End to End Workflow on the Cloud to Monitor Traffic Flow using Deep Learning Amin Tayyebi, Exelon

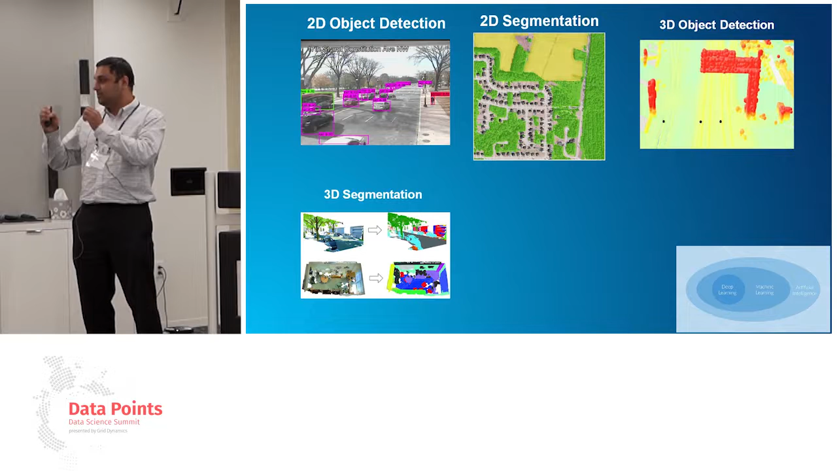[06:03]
So you are basically, this is how, you know, human brain basically work, right? You see the object, you reconstruct it in your brain and says, here, for example, is human, or here's the chair, or, you know, other object that you can think of. And the last area that, you know, I started to investigate during last year is basically reinforcement learning that you guys, you know, we had another conversation, I guess another talk before this, right, earlier. That's another fascinating area right now, which is still growing fast. And this is, I guess I borrowed this from OpenAI website.